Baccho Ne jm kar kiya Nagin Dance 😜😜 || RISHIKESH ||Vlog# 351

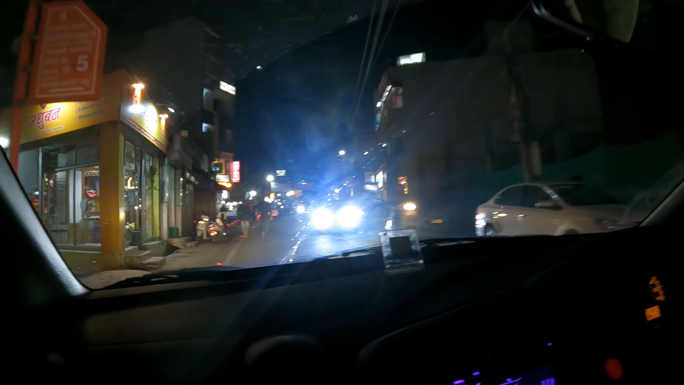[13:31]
तो हम पुराने रेलवे स्टेशन की तरफ से जा रहे हैं जो कि तिलक रोड से आगे सीधा।